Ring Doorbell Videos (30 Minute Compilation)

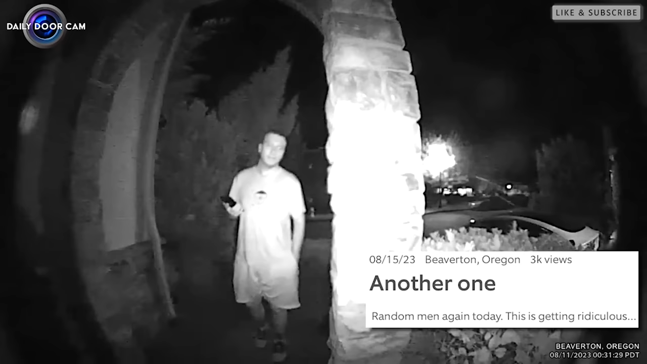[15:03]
I think you got the wrong address, man. It's late at night when a bunch of random guys start showing up at this house. Okay. Who are you waiting for?
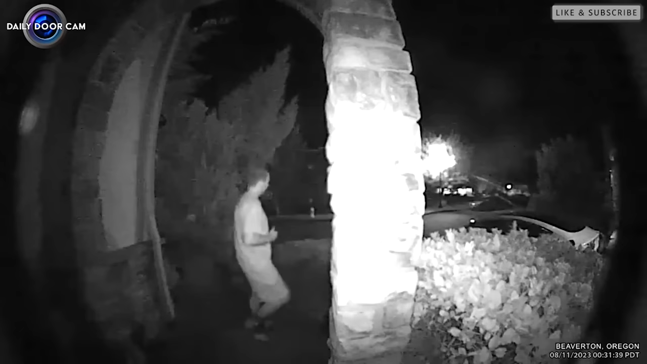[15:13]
Can I help you? Sorry, I must have the wrong place. Alright, bye. Some people think these guys were hoping to meet up with a girl they met online. It seems like they got scammed and why they ended up with the wrong address.